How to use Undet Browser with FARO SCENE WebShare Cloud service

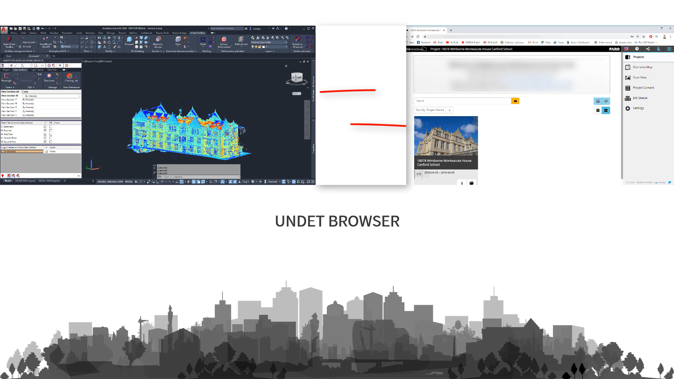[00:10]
Undeat Browser is advanced and user-friendly two-way communication tool between Scene WebShare Online Service and Undeat Project.
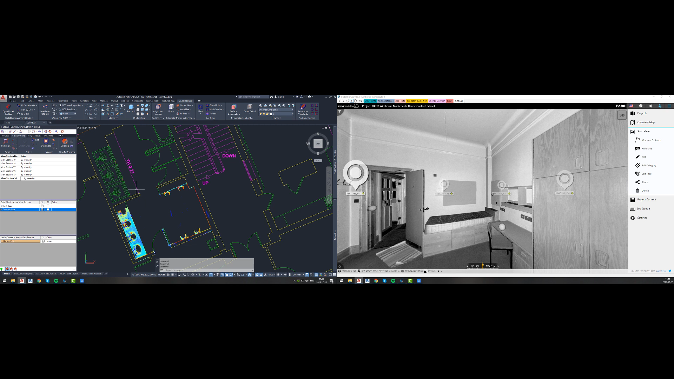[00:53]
Usually we are using two screens, so one screen can be occupied with Revit, AutoCAD or Ares Commander, and another can be used for Undeat Browser.
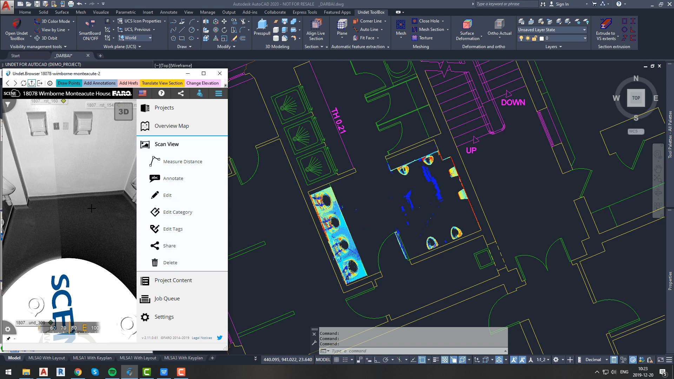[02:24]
Fast view section translation can be performed by activating translate view section function and clicking anywhere in viewer. That clicked point will be geometrical center of newly translated active view section.
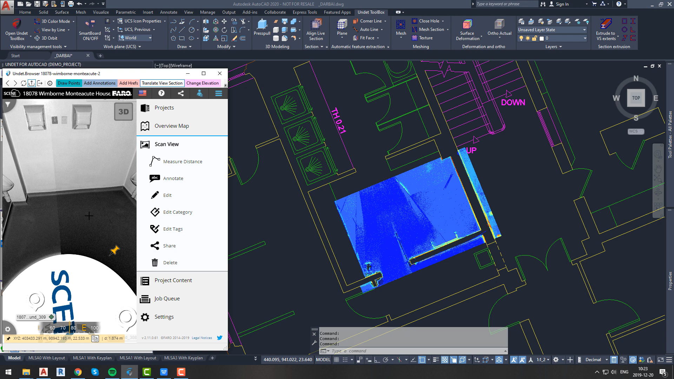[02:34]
This function works super fast and precise and will not change size of current view section it will only change view section position.
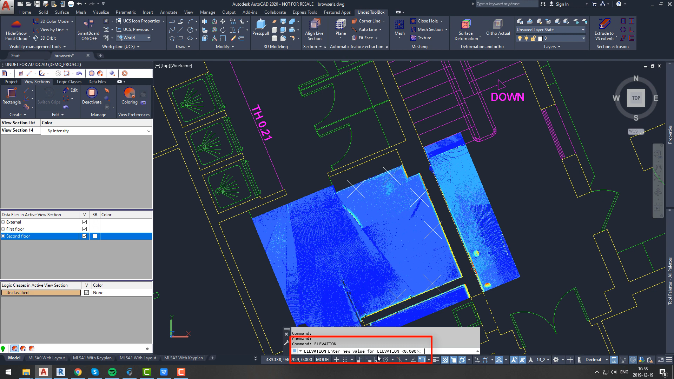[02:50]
Here we can see that our current elevation value is zero, and my drawn object is on same elevation. Change elevation function will automatically change
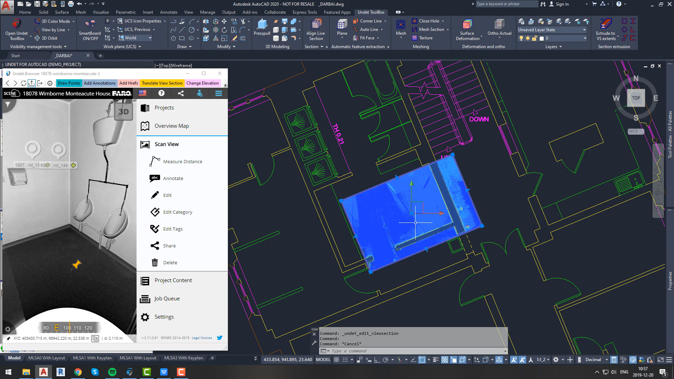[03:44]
Let's just move our current view section anywhere else and let's take a look how it works. In AutoCAD environment it can be done by using undet underscore ws command from command line and selecting any point from point cloud.
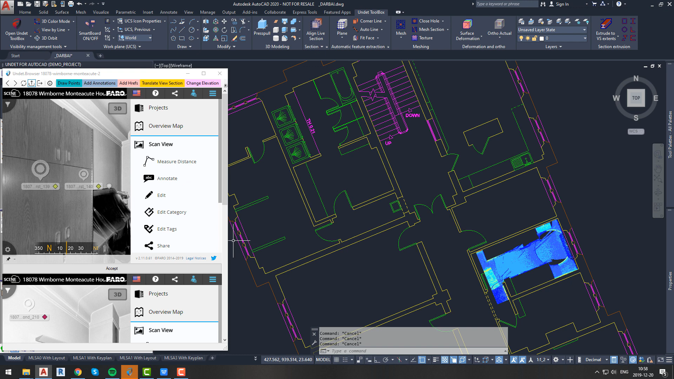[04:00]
This will navigate you from project to exact location in the undet browser and will show all scan locations from which that specific point cloud point can be seen.
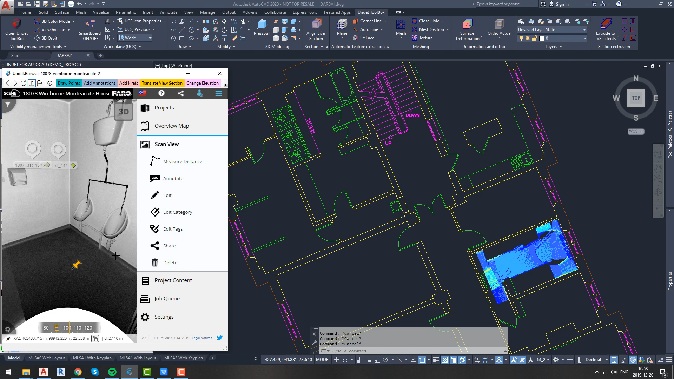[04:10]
That point will be in center of all offered views, so you will be able to choose best scan position for your needs.
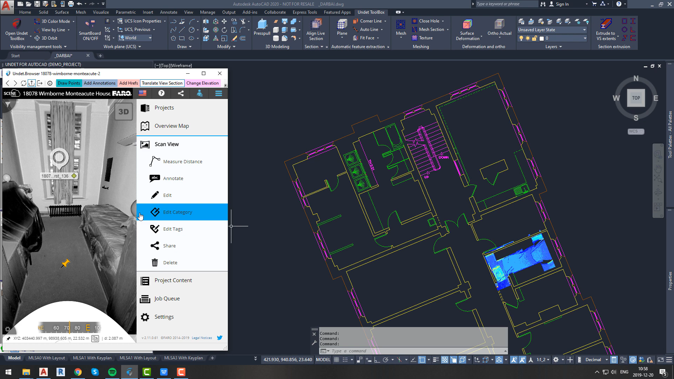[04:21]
Let's move current view section and see how it works one more time.
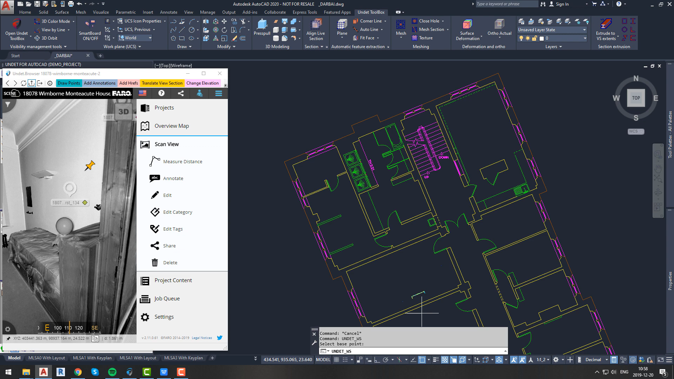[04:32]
Click anywhere on point cloud points. Once again fast and precise result. As you can see undet browser view was generated and rotated instantly defined by picked point cloud point,
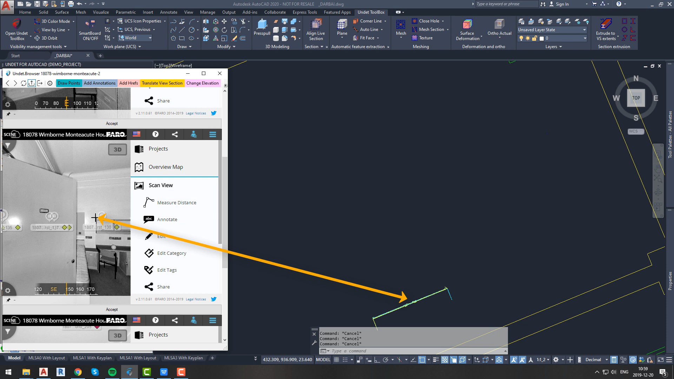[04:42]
and all of generated views center is that selected point cloud point.